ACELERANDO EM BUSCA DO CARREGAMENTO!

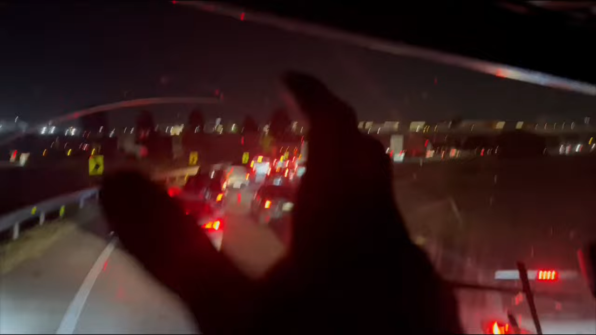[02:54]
Parece que assim, quando o cara mais tem pressa, o troço mais tranca, né? Tu é louco. Peguei a tranqueira ali na 376.